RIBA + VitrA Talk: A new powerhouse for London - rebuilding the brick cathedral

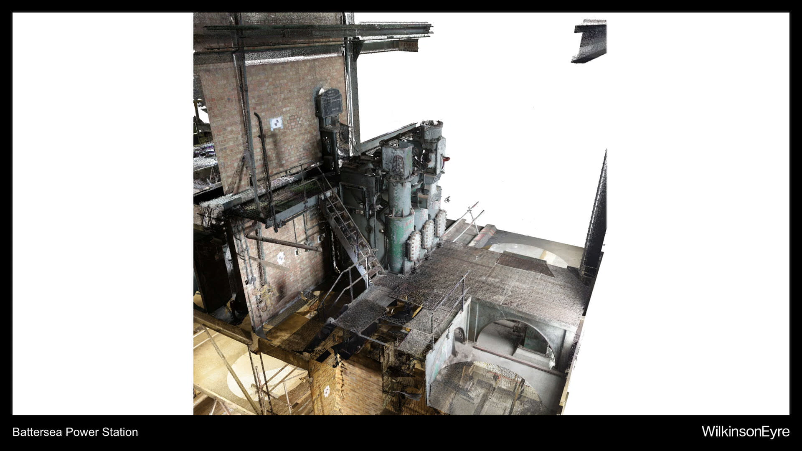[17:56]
of the existing fabric and all the components all the equipment in there and to catalog all
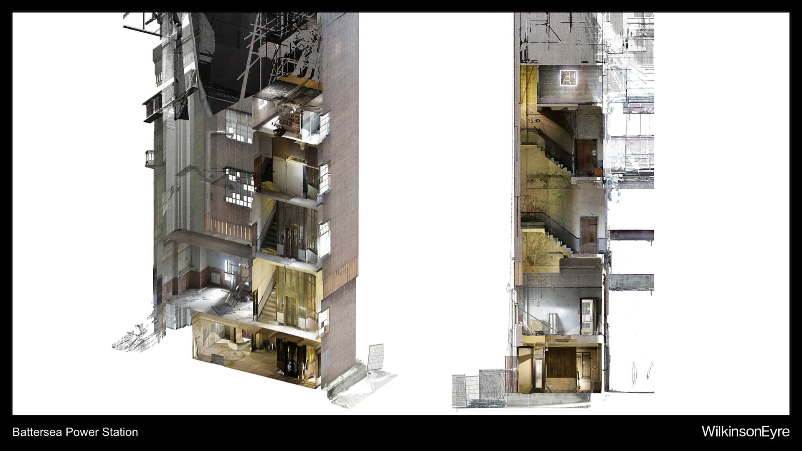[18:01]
of them and to make sure that we have a record for every room in the building of what we could do and what was there
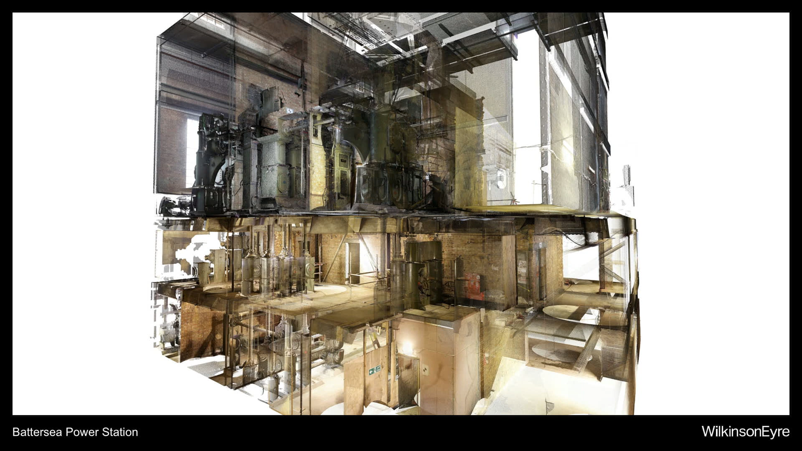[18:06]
before so those are kind of magic kind of screenshot of the 3D model we had a 3D clean and then after doing that basically help us to do another kind of journalistic